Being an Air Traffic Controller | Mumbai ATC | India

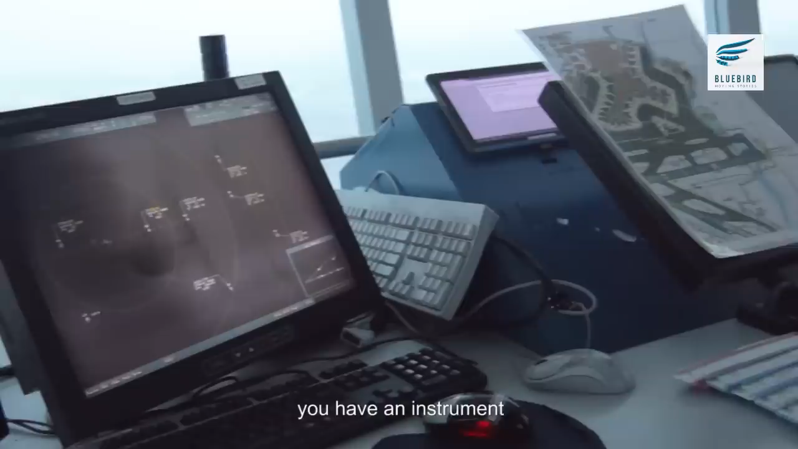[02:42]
So what we are basically doing, you have an instrument, we have video games, we have a screen and all that.